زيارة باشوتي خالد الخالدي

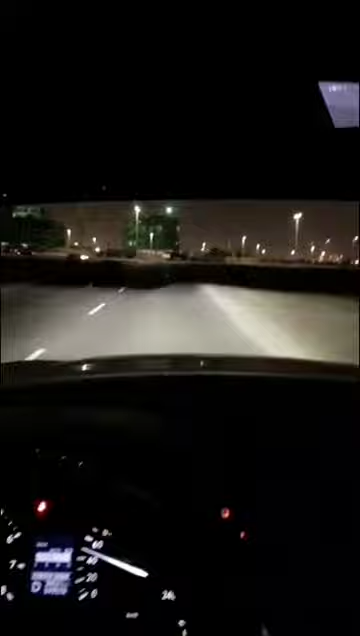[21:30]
هذا الشارع اللي يفرق من بيوتنا لين الرسته الرئيسيه هذا ساعات يشو يركضون يسوون رياضه هونهم انزين يجونك يتراكضون او ان يسوون رياضه لكن في الليل بين البيوت ابوي السياير ما يشوف انك حينه انت من الحريم بعبيهن وما فضل عنهن يا غير منو بيشوفكن والله يا ابوك يا جتلتكن وجتلت القطو واحد